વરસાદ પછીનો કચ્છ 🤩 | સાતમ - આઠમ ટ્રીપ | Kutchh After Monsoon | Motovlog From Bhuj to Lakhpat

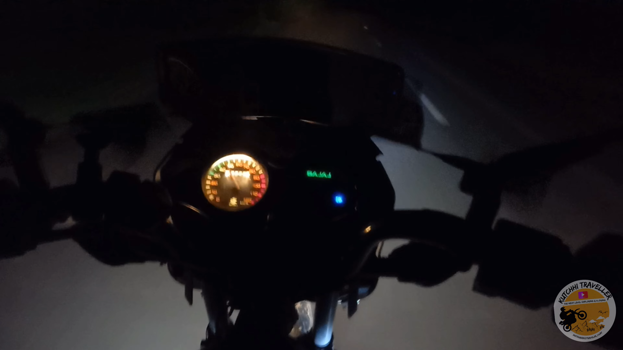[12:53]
जस्ट पहुँचने ही वाला हूँ लखपत गुरुद्वारा। रात के बज रहे हैं 9 और हम एंटर होने वाले हैं लखपत में।
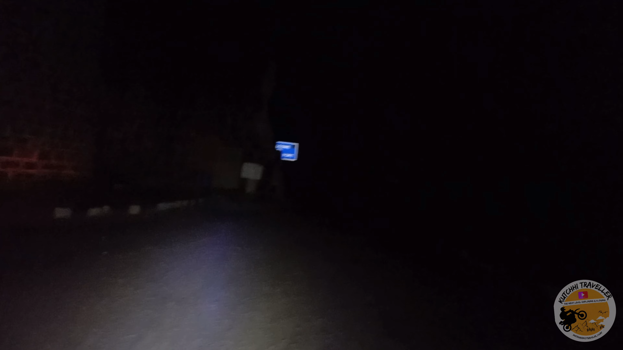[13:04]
ये देख रहे हैं लखपत फोर्ट, शायद ये दिख रहा होगा, ये लखपत फोर्ट है और हम एंटर होने वाले हैं अभी लखपत फोर्ट में।